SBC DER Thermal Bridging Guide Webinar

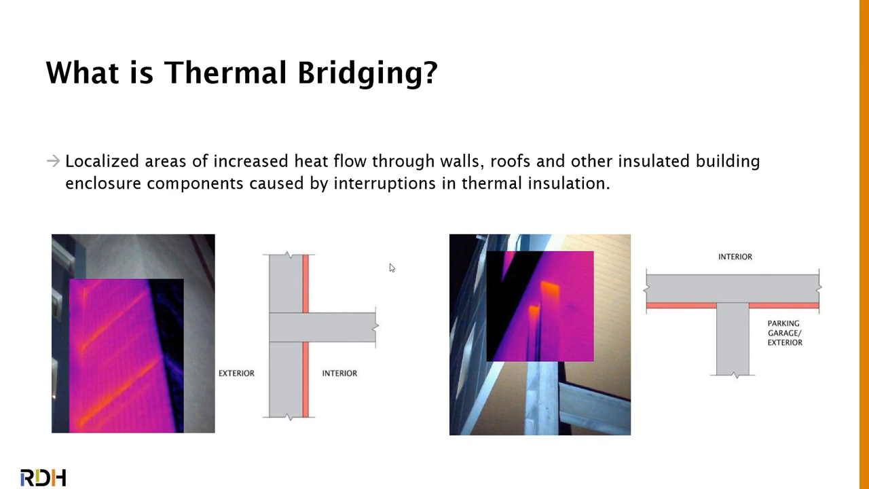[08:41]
These two details are also represented in the thermal images, where the yellowish orange color indicates a higher temperature, which means heat flow. And so in these locations, heat is actually flowing out of the building and we are losing it. When we talk about building performance,
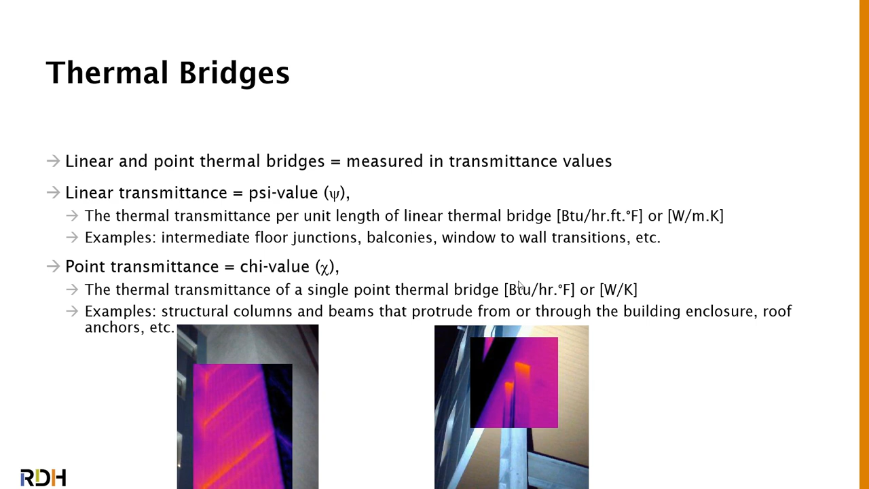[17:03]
The column is penetrating the soffit, and so that point thermal bridge already has a heat loss associated with that entire area. So it's only one point that we're looking at. Roof anchors are another example. Balcony guards are another one if you have like glass guards or metal guards. I'm going to hand it over to Andrea here.